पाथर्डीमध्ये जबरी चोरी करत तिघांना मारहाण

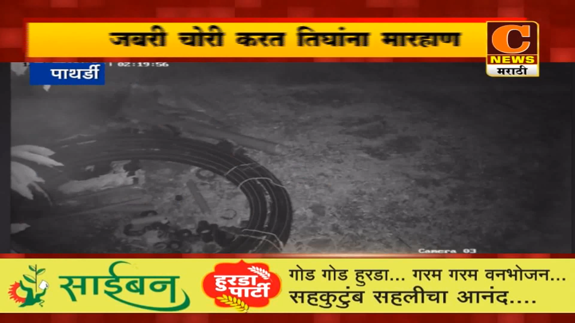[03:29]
तर तेथील असलेल्या CCTV कॅमेरामध्ये 5 ते 6 चोरटे तोंडाला बांधलेल्या स्थितीमध्ये कॅमेरात कैद झालेत। श्वान पथकातील सहाय्यक फौजदार रवींद्र विरकर यांच्या मिश्का श्वान हिनं घटनास्थळापासून अरिहंत हॉस्पिटलपर्यंत माग दाखवलाय।